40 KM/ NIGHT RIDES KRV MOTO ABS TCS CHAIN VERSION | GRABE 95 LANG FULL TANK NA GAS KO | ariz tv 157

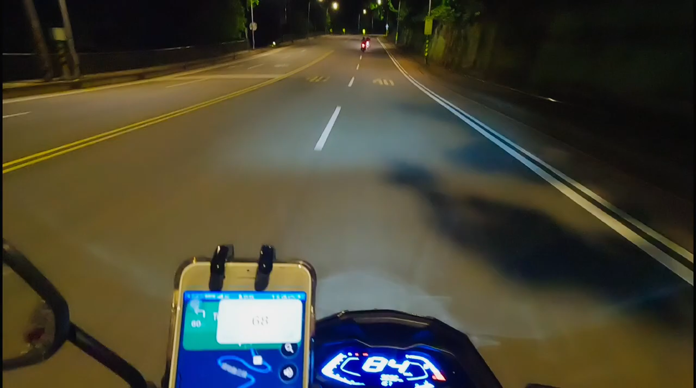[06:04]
all right welcome back ulit sa ating youtube channel mga kaorin ayan may may upload na naman po tayo no dadaad po kami dito sa tiger mountain na tinatawag ng mga bilipino may shortcut dito papunta dun sa destination madilim po yung kalsada and syempre ito pa rin yung ating KMCO KRB 180CC all right nakakailang nakashort lang ako alamig
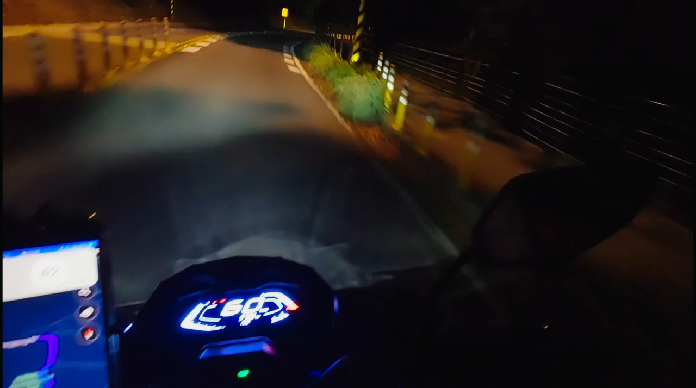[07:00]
bakit na po tayo ng bundok yung tinatawag nilang tiger mountain sa hong po siya ayan aghanap sila meron daw po dito nga shortcut papunta dun sa destination namin and so grabe yung daan o yung dalawang mamaw nakasama ko eh kinakain lang yung banking all right
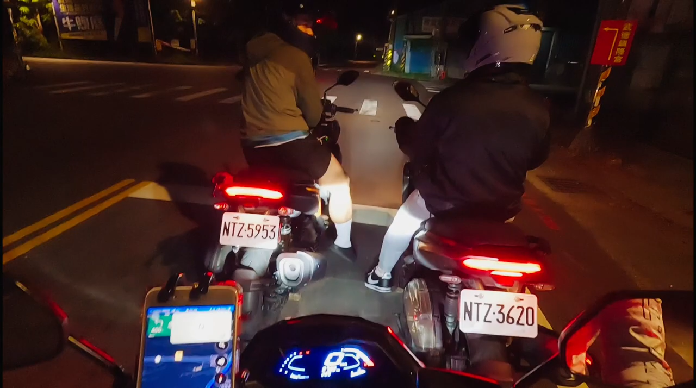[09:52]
busit stop light po mga kauret ayaw go na naman